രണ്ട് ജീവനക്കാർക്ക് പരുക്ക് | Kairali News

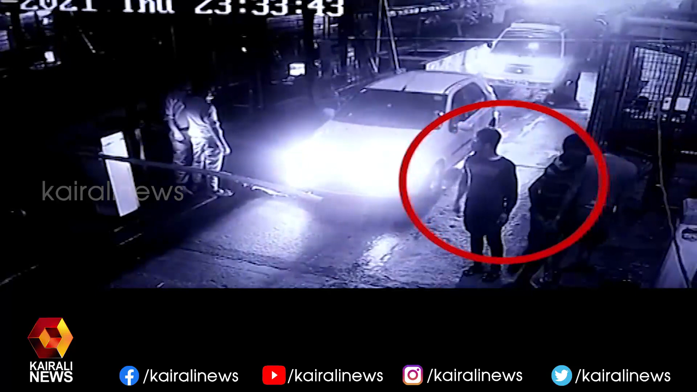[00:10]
ഗോകുൽ, എപ്പോഴാണ് ഈ സംഭവം നടന്നിരിക്കുന്നത്? പരിക്കേറ്റയാളുടെ നില എങ്ങനെയാണ്? ഇന്നലെ രാത്രി 11 മണിയോടുകൂടിയാണ് പാലിയേക്കര ടോൾ പ്ലാസയിൽ ഒരു സംഘം,
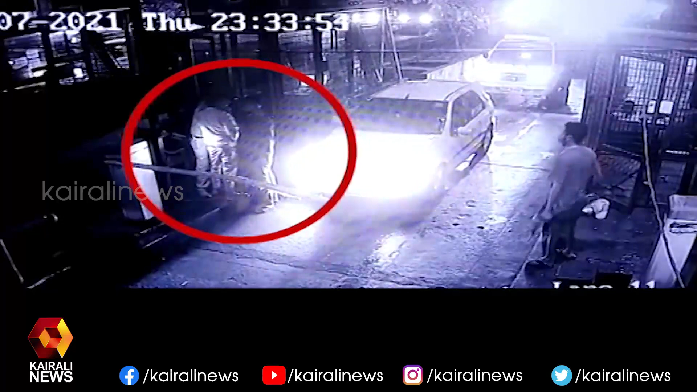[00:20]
രണ്ടംഗ സംഘം കാറിൽ വരികയും ഭീകരാന്തരീക്ഷം സൃഷ്ടിക്കുകയും ചെയ്തത്. അതായത് ഈ ഗേറ്റ്, ടോൾ കടന്നു പോകാനുള്ള ഒരു ഗേറ്റ് തുറക്കുന്നതിൽ കാലതാമസം നേരിട്ടു എന്നതിനെ